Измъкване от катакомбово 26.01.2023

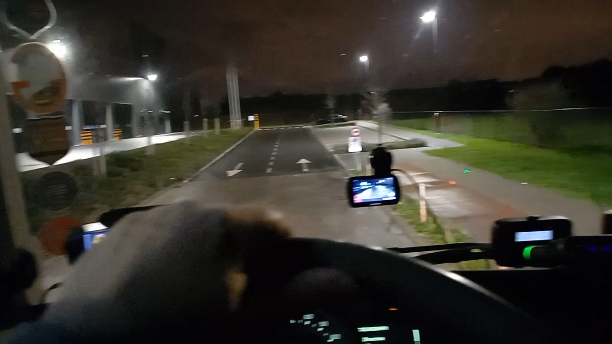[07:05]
А така. Леко да го избутаме отдесно.
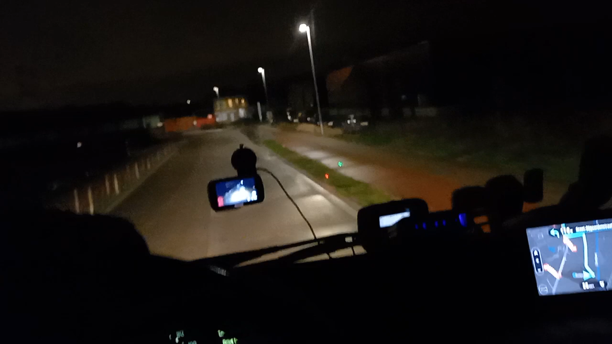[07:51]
Е, я да видя там някакви знаци, има ли, няма ли. Може би аз съм...
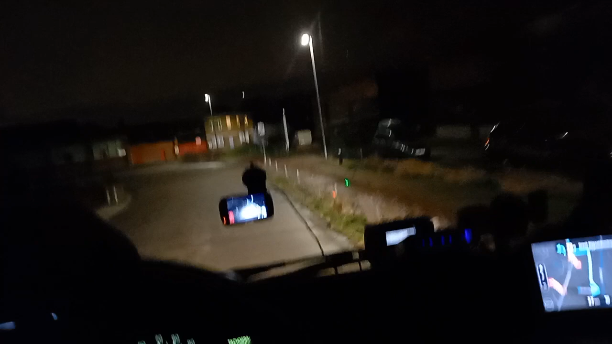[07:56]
На, не, всъщност, знаците са на това на портала.
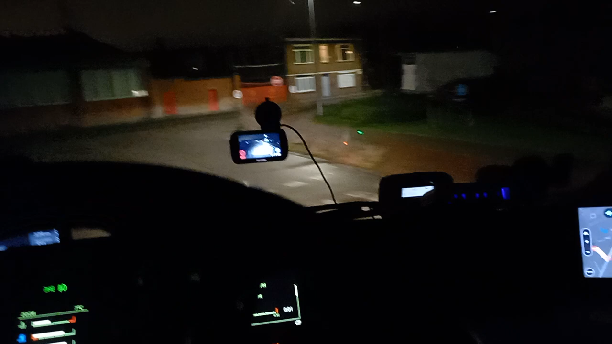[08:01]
Ева ни двата кръглите знака ми изглеждаха като някаква забрана.
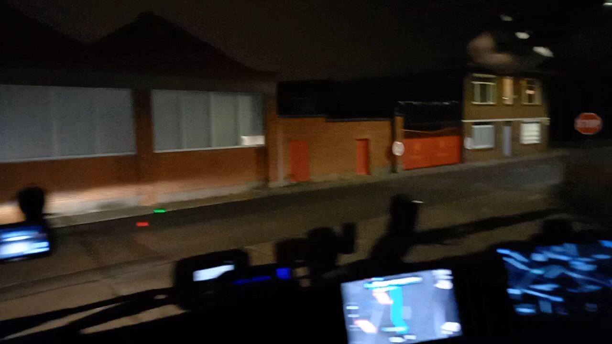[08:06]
Сега аз дойдох по принцип от там, а сега ще се върна от тука.
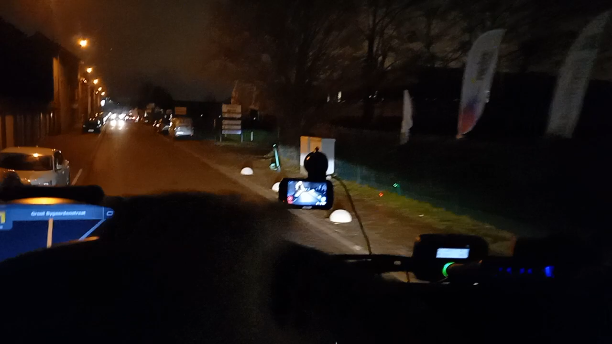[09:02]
Той ли ще е оттам или ще е оттук, където се вика. Нема други вариантове. С този бус мога сега да мръднеш на нека, не ми присветквай така. Не ми присветквай така, мръдни на нека, ето пане. Има място да мръдна надясно, той присветка педараса.
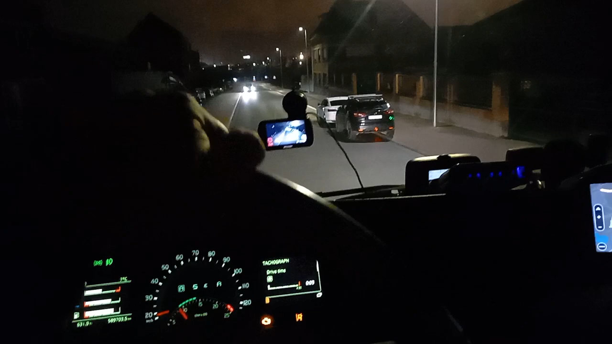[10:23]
Е, това са жилищни тук. А, ще да кажа. Жилищна част е. Жилищни сгради, нали, исках да кажа, ама.
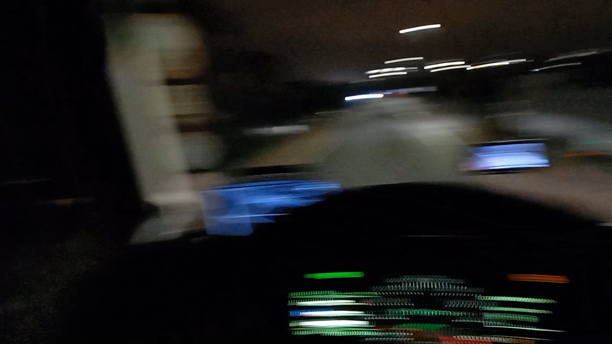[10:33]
Си къщи. Ай, тук може, тук е фирма, не може да е фирма, но си е фирма. Е, тук пак живее народ.
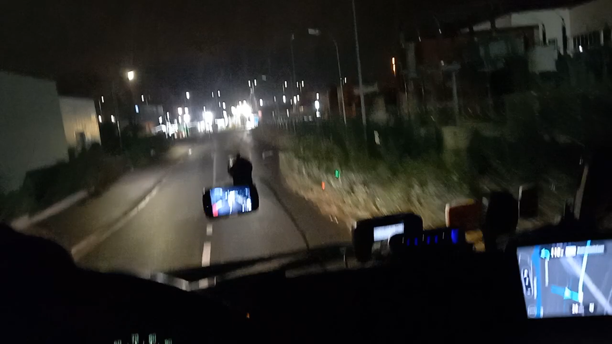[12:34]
Само да не да има забрана надесно.
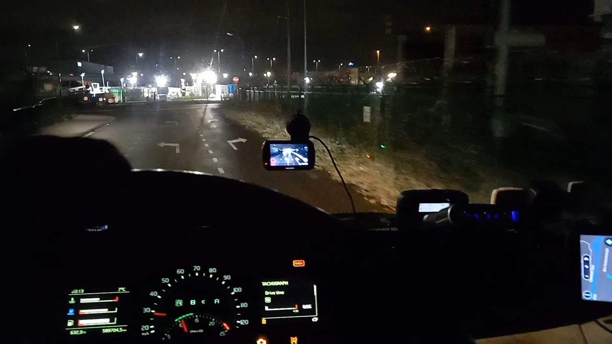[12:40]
Стоп има. Забрана няма. Добре. Добре.